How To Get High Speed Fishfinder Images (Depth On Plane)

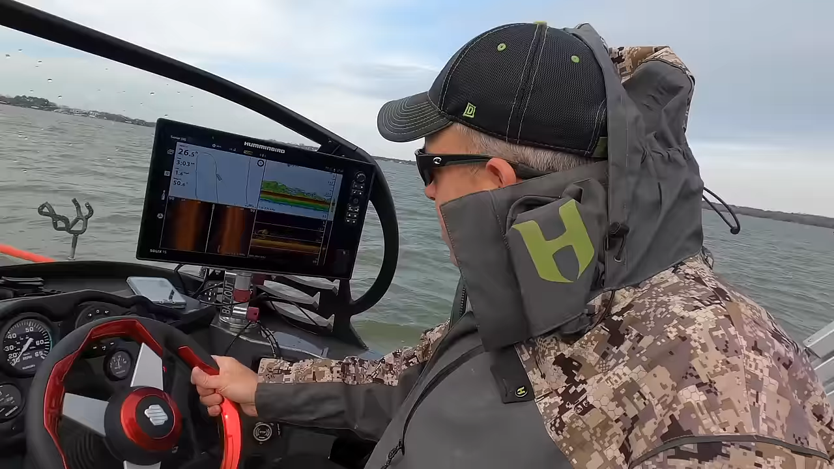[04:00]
I got good clean images here on my fish finder I've got lots of shad and stuff going down here I can see what's going on And then if I kick up speed up here let's go up to about I get it right at about 4 miles an hour which is what I usually scan for fish 3 to 4 miles an hour You see I've still got those good images